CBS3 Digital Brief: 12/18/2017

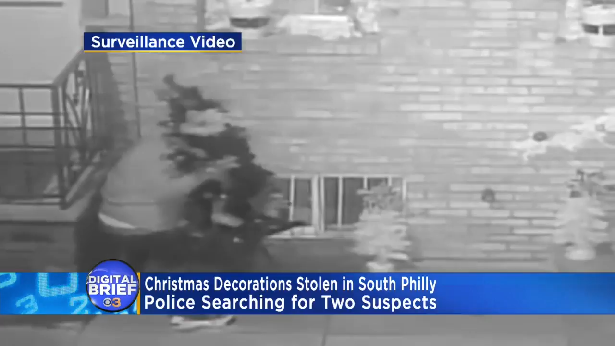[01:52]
Surveillance video shows one suspect stealing Christmas decorations from this home on the 1100 block of Fitzgerald Street. Police say a second suspect acted as a lookout. This all happened around 5 a.m. on the 9th of December. If you recognize the suspects, police want to hear from you.